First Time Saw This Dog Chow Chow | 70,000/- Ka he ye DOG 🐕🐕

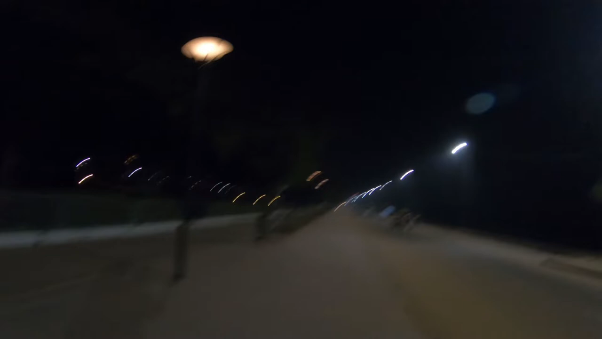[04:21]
आय किलो मीटर ना लंबा दो किलो मीटर लंबा है यहां